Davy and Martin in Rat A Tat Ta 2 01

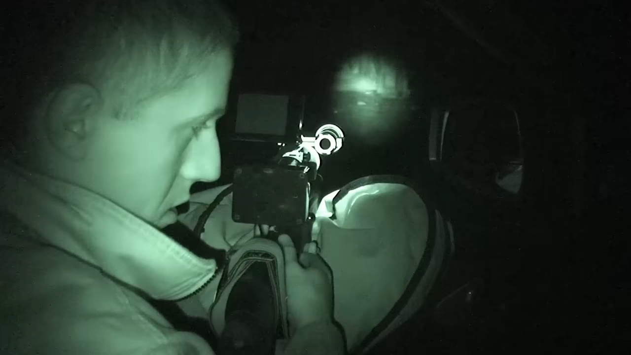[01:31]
We're at the opposite side of the window. And we've got the PV1000 plugged into Martin's
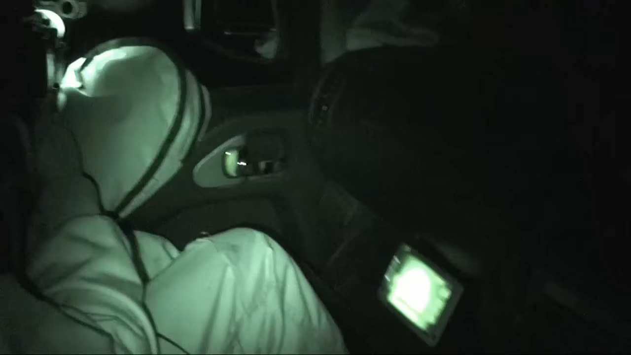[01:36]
camera.
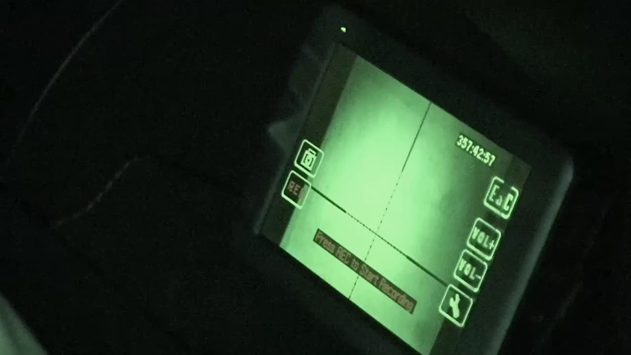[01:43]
And hopefully we'll get some footage
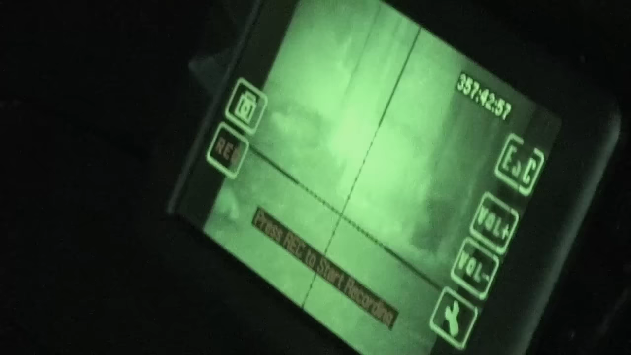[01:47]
of there's a predator again I've got underneath my bonnet.
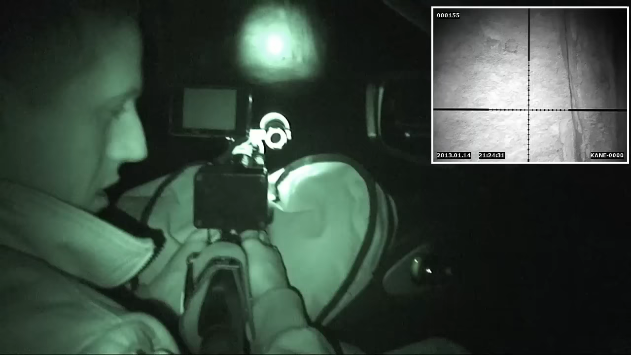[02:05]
but he's going to have to shoot it like this, which is going to be a little bit challenging for him.
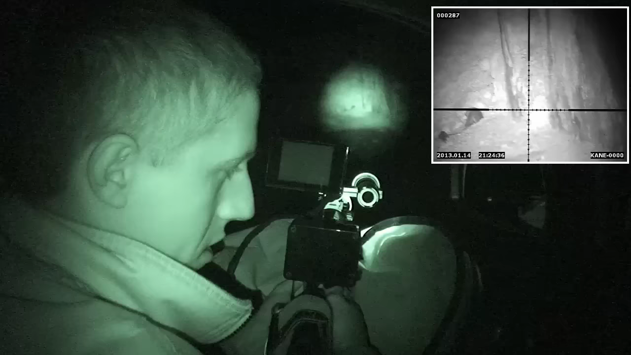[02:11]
But you can see his IR in the background, panning round.
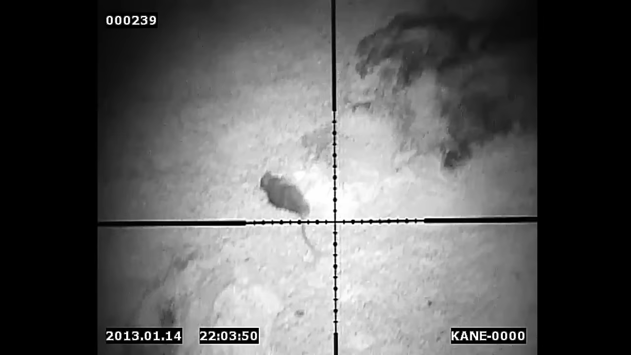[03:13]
Right, you'll see here Martin's panning the area what we've parked up by with his homebrew night vision kit.
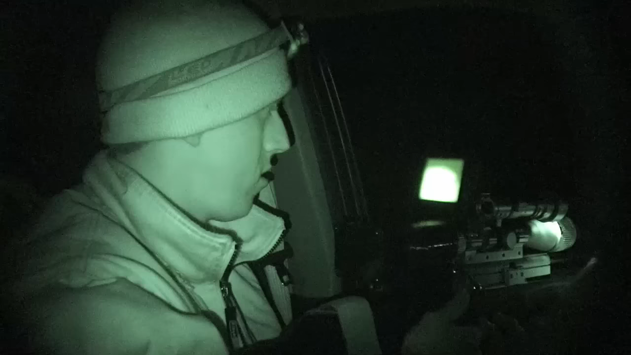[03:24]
And just gonna tell us a little bit about it.
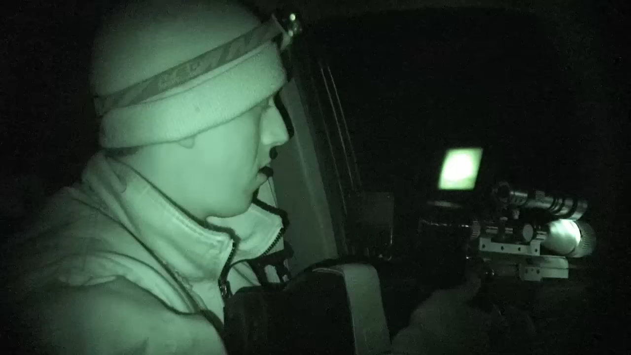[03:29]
Martin, what was the cost of the project of the homebrew night vision kit? In total, cost me about £80. That's not bad, is it, for the results you've been getting tonight and also the last couple of times we've been out with it? And how have you actually mounted it? It's a small CCTV 700 TVL camera. It's into a project box I got from Maplins, with a silicon tube on the front to hold it on the scope. Mm-hmm.